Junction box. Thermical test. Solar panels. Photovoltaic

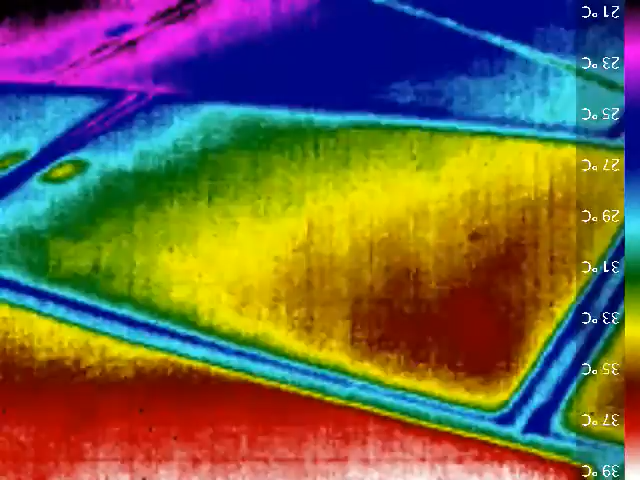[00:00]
Aqui uma demonstração do painel. Então, aquele ponto vermelho isolado é onde fica o junction box.
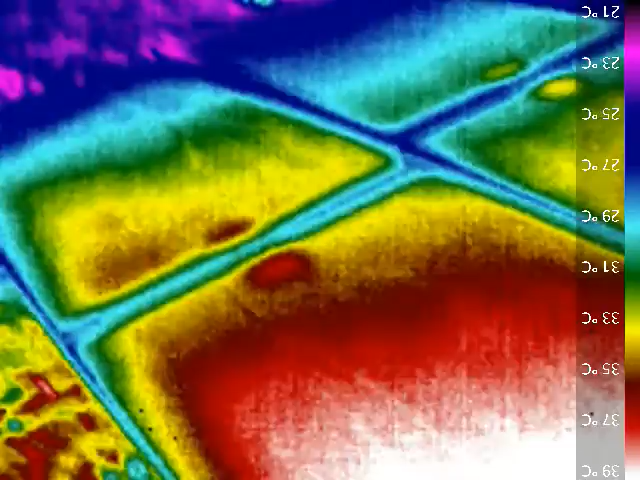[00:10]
On screen: scale top 39°C, scale bottom 21°C
Dá para ver exatamente onde fica o junction box, que dá um aumento de temperatura em relação ao painel. Então, a gente consegue visualizar um acréscimo de temperatura, ó. Sempre onde está o junction box, se levar em consideração o distanciamento da medida.